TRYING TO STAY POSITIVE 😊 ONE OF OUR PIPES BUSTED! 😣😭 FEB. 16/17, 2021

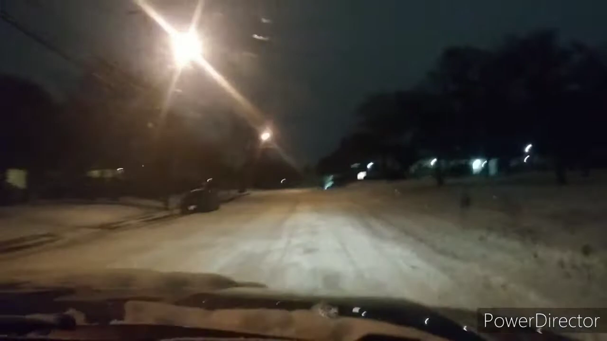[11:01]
turn through that street yeah but if you hit jefferson no jefferson is flat we're gonna take it straight through here and at the light there's like a little hill so we're hoping we don't slip